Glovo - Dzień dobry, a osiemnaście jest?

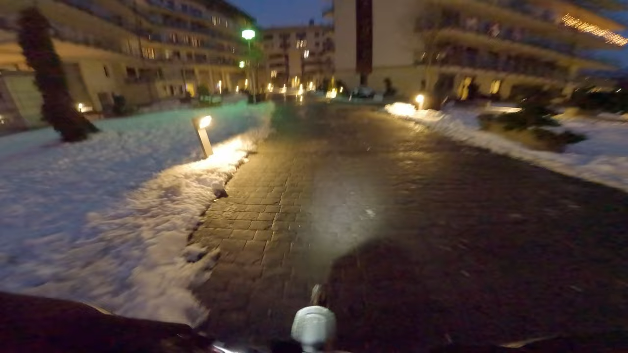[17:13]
Tam jest jeszcze jakieś wejście, kurwa? Ja pierdolę. Nie, tylko ciemno jak w pizdzie, kurwa, nie widać.
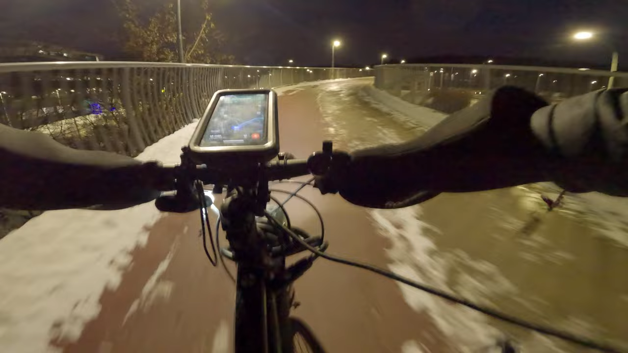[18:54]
Z czymś takim, kurwa, jechać. Jeszcze pod górę, niech mnie się wiatrem zawieje. Dobrze, że chociaż uśnieżone. Jak ten, kurwa, sobie rajski świr pierdolną maraton z kłodą 50-kilową na plecach. Kurwa, nie do wiary aż.
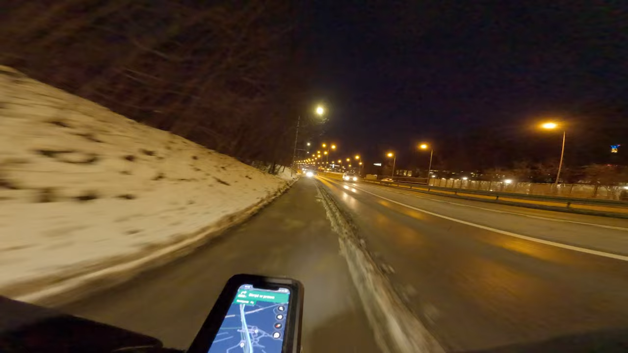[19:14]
Kurwa, jak dobrze, że trochę z górki. Można dupę z tego siodełka podnieść. Kurwa, sam lód. No tak jest, kurwa, nie ośnieżyli. Stopniało, teraz zamarzło na nowo. I ludzie, kurwa, nogi łamią. W światłach też fajnie czasem stanąć z takim obciążeniem.
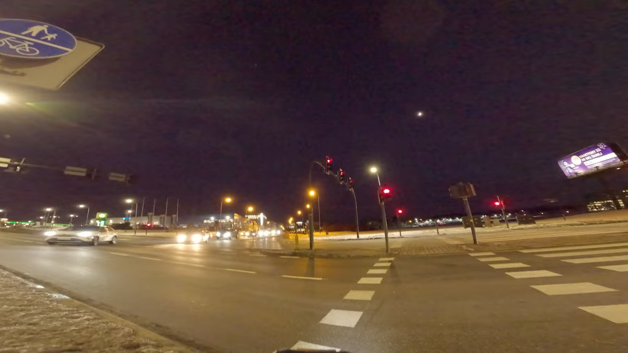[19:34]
Odłożyć to bołek na siodełko. Ty znowu sobie jak popierdolony na tych światach 5 minut.
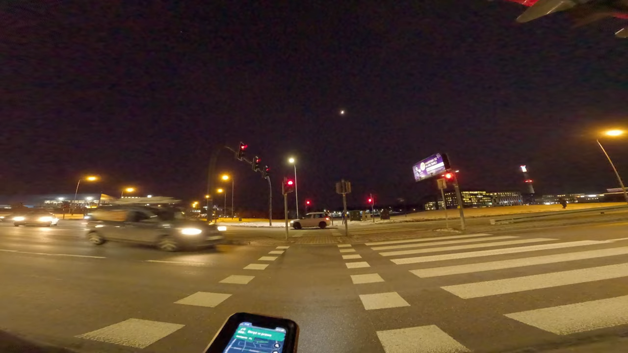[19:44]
Nie wcisnę tego jebanego guzika. Ja pierdolę. Za chwilę mi znowu globo będzie pisać, czy wszystko w porządku. Bo się nie ruszam, kurwa. A kurwa, znowu skróty. Zaraz będę tego żałował. Mogłem normalnie jechać ulicą, to kurwa. Ten chuj mnie prowadzi jakimiś skrótami, a ja kurwa cielę za nim, kurwa, jadę. Ciekawe skąd w ogóle wiedziało, że to jest siatka wyjebana. Jest kurwa, to jest kurwa dobre.